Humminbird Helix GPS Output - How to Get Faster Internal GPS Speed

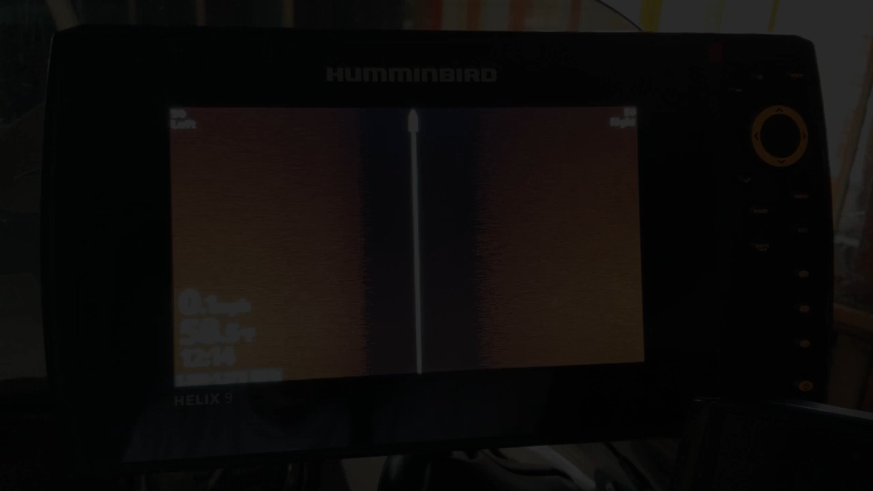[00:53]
Guys here we go again on the Humminbird Helix unit we're going to hit this menu button twice and
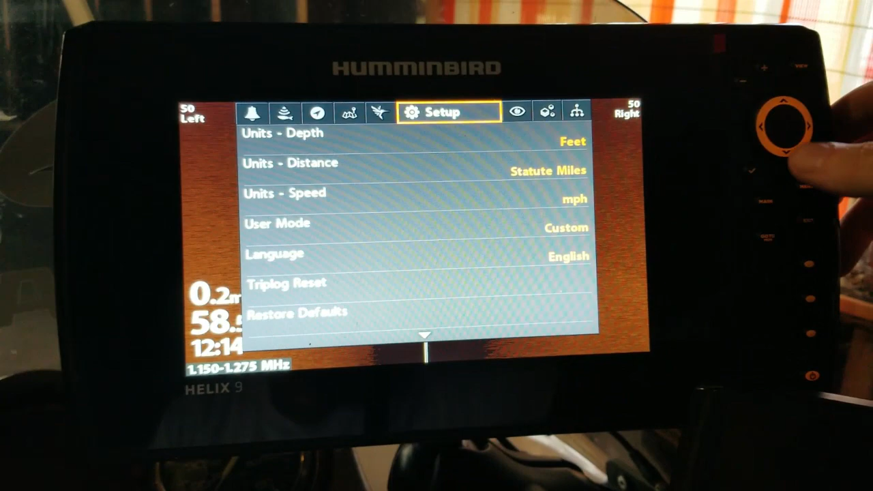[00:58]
we're going to go back over to setup you see me having I spend a lot of time in my setup menu and there's
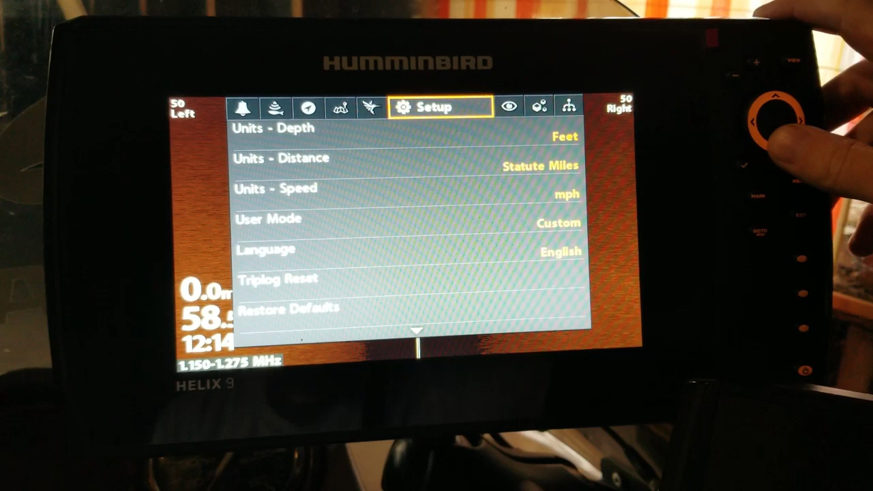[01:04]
probably good reason behind that there's a lot of good stuff in here and we're going to actually just scroll on
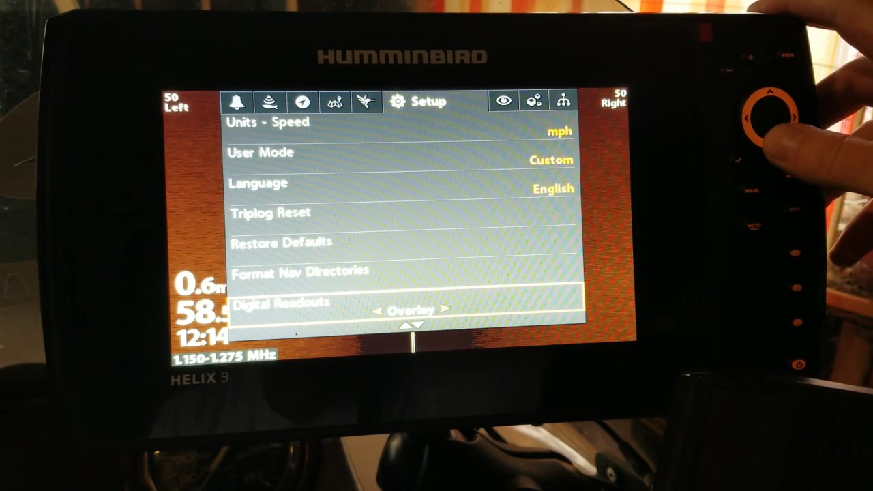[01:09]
down to the GPS output and this comes factory
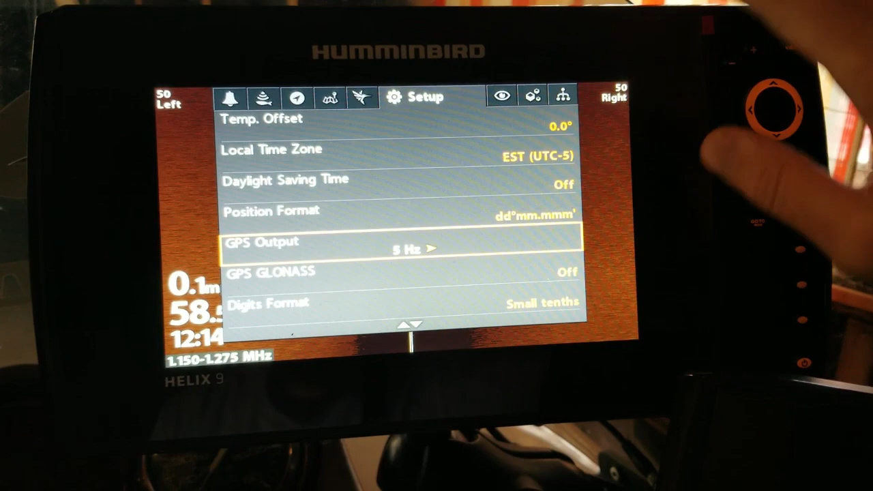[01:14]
on 5 hertz and as receiving signals
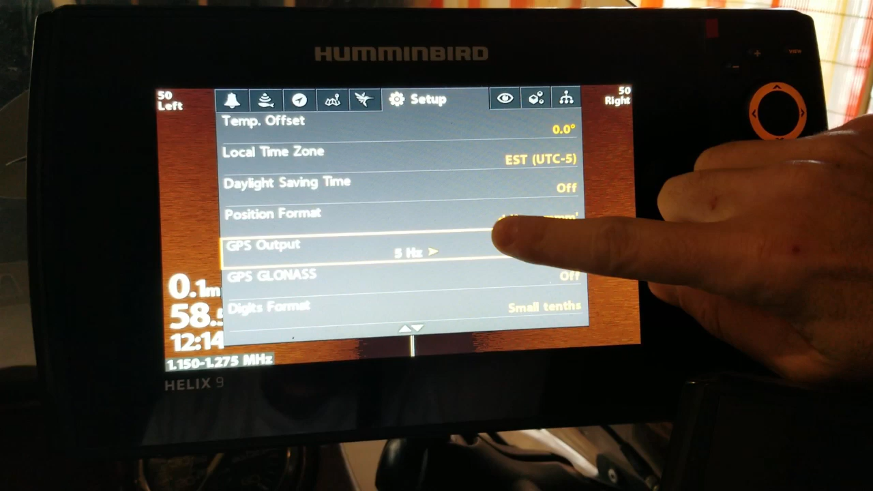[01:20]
five times a second from the GPS satellites and it's
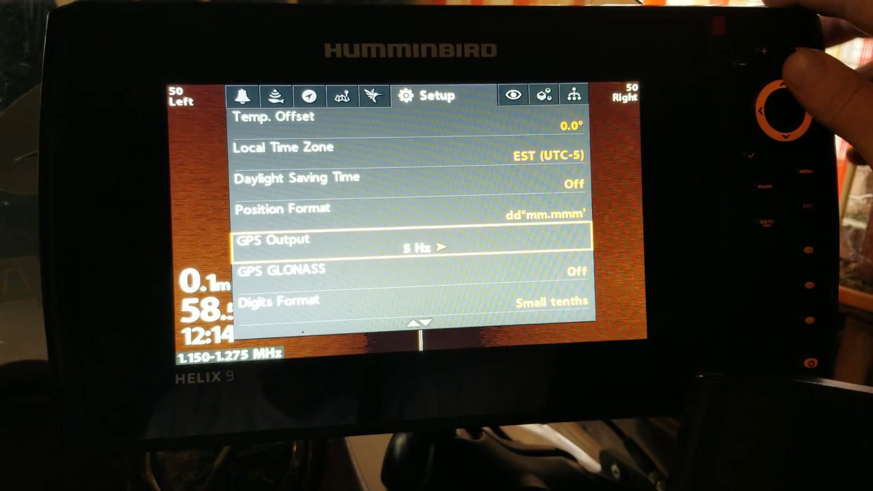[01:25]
as easy as this guys all you have to do is hit that to 10 and exit
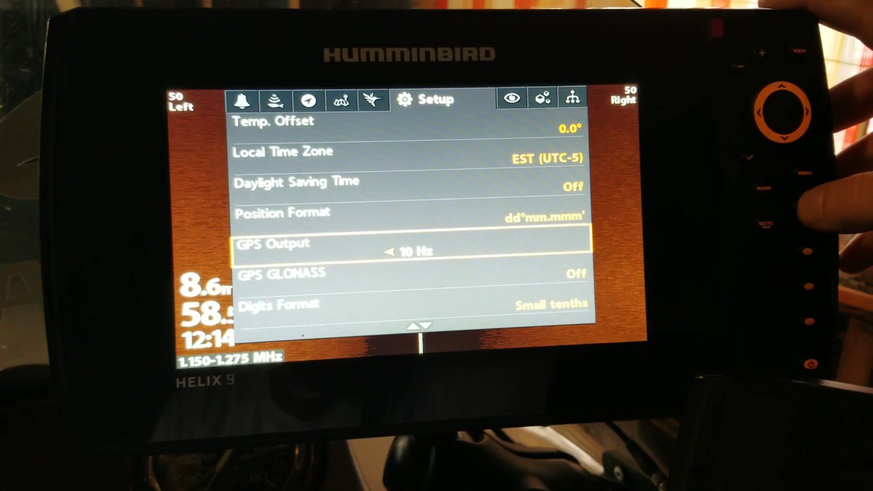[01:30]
on out of that menu and now your GPS unit is working twice as hard.